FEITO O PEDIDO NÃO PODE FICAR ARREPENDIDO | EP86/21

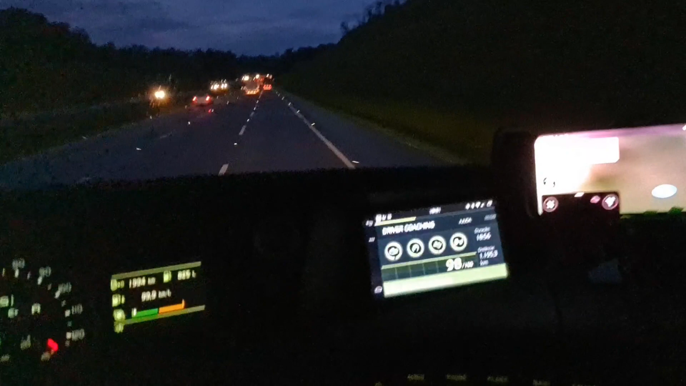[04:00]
conseguiu ver, Dynafleet, Dynafleet Dynafleet quer dizer, controle de frota, e nesse programa do controle de frota, nesse né, nessa, nessa tela ali né, diz lá ó, driver coach, coach quer dizer orientador né, driver, orientador de motorista, driver motorista,
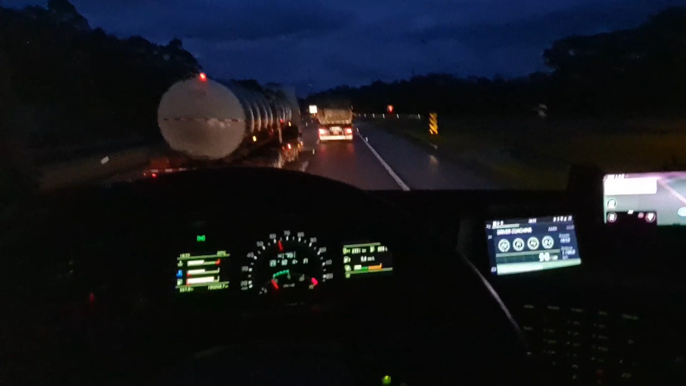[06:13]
será que tá bom? tá todo verdinho né, aquelas partes redondas ali é que, é o que vai dizendo pra gente né, onde é que o, onde é que você fica pecando né, onde é que dá, faz alguns erros, e aí ele vai te ir descontando o ponto aí, mas tô conseguindo manter o 98 ponto aí, será que a condução do motorista tá excelente? Vai vendo, vai aonde Chico com essa pontuação?
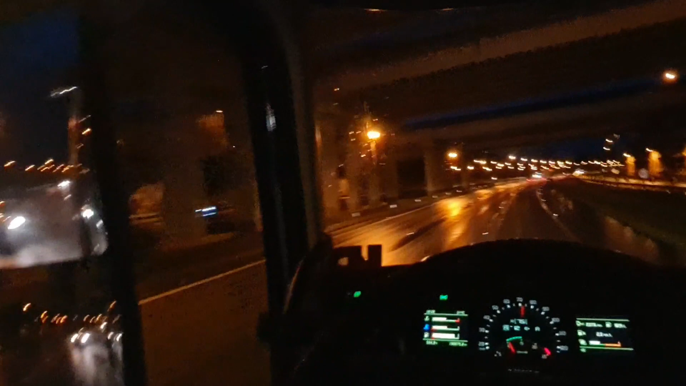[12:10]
da imigrantes, que é que é imigrantes, ah não, é pra entrar pra São Paulo, a alça de acesso aí ó, tá certo, poça de parada, poça de parada, cargas de produtos perigosos a um quilômetro,
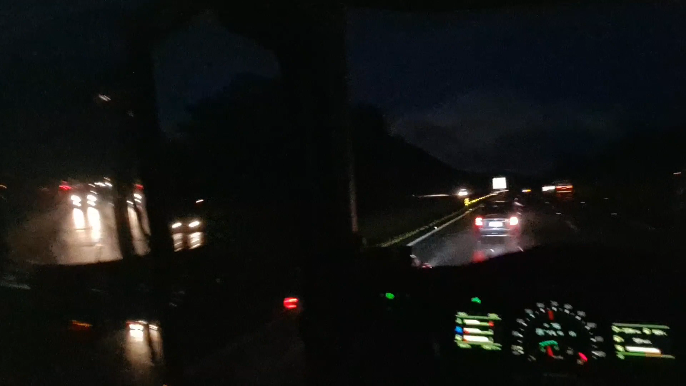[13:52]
tá molhada A pista alisa Eu até vou desligar Já desliguei Desativei aqui o piloto automático Piancheta 2km Ó, com pista molhada Redobre a tensão É isso aí